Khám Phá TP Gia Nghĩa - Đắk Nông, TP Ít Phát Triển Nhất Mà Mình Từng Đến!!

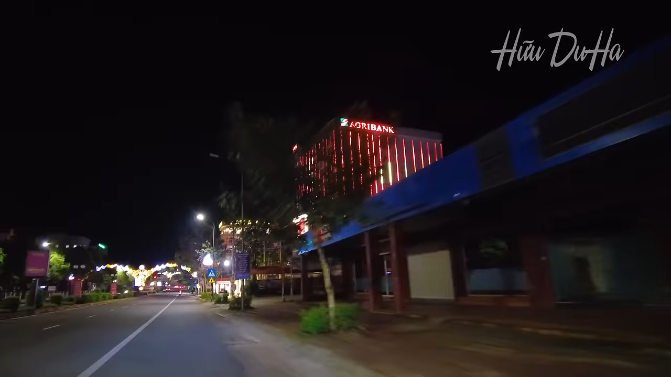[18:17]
Rồi ấm cá lòng rồi đó Giờ tiếp tục trên đường 23 tháng 3 nào